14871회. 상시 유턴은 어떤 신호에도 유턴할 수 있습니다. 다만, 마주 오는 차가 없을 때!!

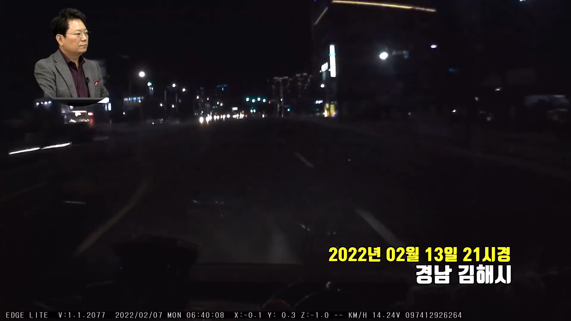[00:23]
녹색 신호에 제한속도 60도로입니다. 60보다는 조금 빨라 보이네요. 오~~ 뭐야?
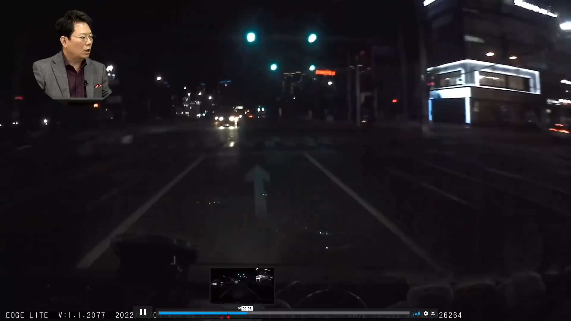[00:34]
녹색 신호잖아! 여기 좌회전할 차들 기다리고 있잖아! 녹색 신호! 그런데... 그런데! 이야... 여기 거리가 얼마나 돼요? 한... 여기 10m...